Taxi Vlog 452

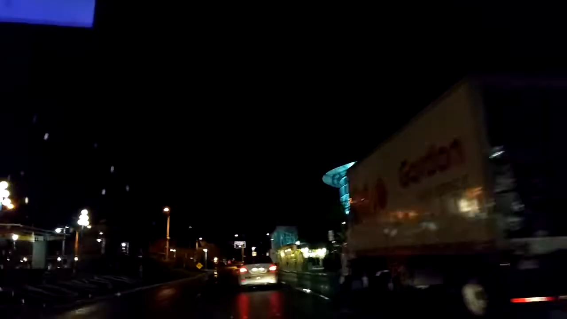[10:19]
Yeah, here we are at the airport once again. And, yeah, I got back into town.